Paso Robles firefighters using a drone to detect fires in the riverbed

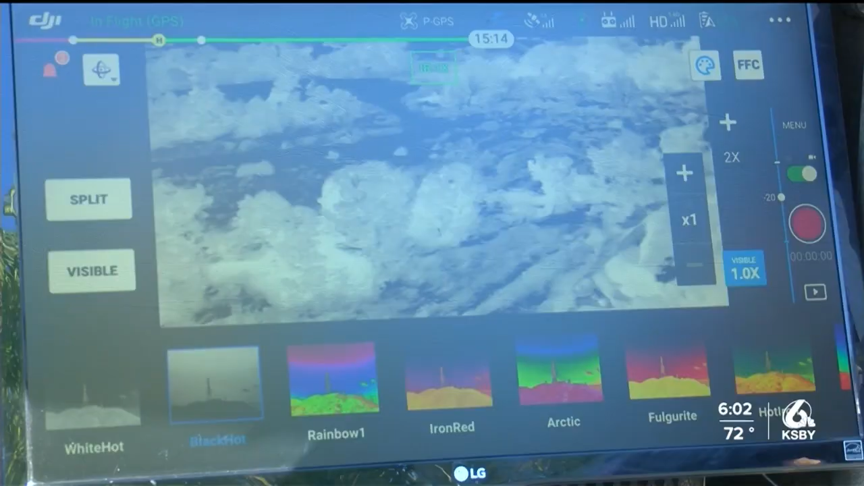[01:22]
The piece of technology is equipped with infrared thermal imaging, spotlights, and a PA speaker.